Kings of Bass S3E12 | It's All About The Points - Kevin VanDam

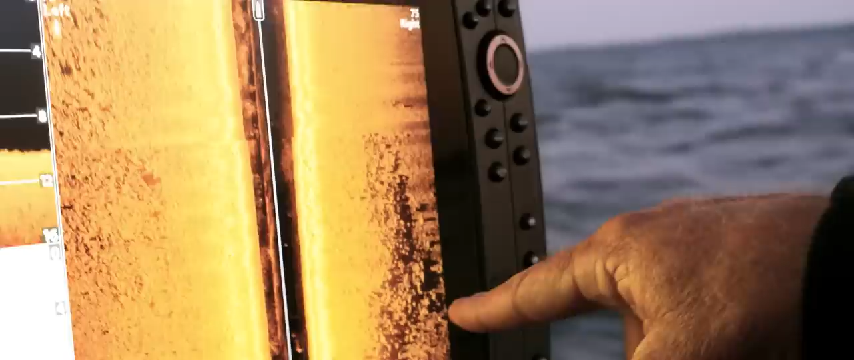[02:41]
on this lake there's a ton of offshore structure but you're i'm really looking for these real like you can see how rocky it is right there right on that little right on this little break and it's kind of the inside edge of a
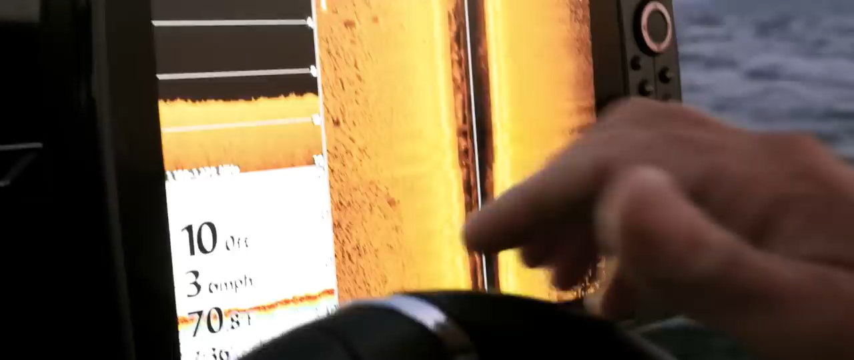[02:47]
long gut there's you know a lot of little isolated boulders and things like that too it's not like lake st clair
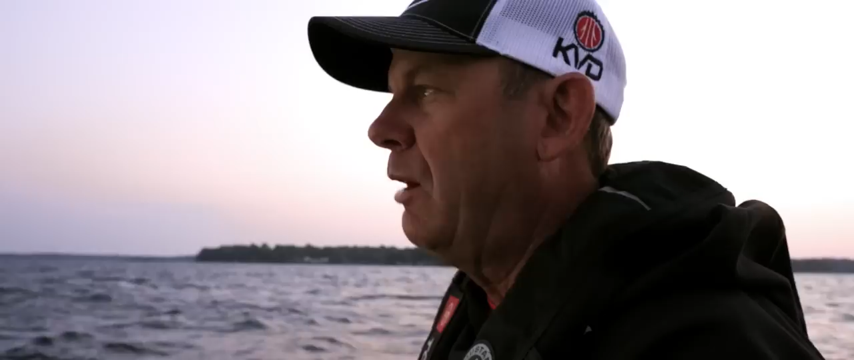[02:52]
where you can just drift a big flat and they're just randomly some here and there and i mean if they're on bait or something like that that happens but most often they're not here they're
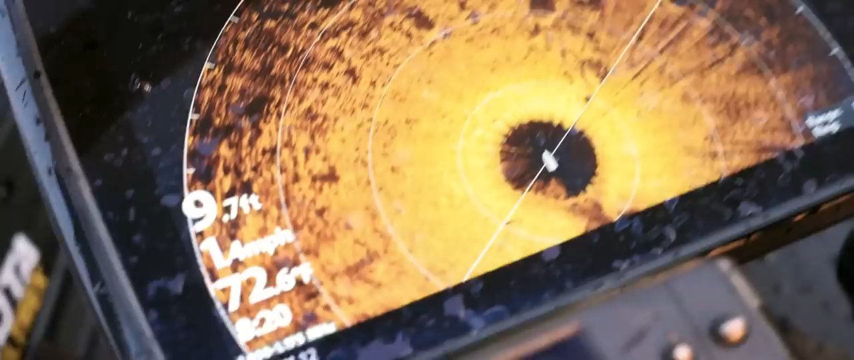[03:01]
focused on this rock on the bottom and they're going to be real specific on these on these small spots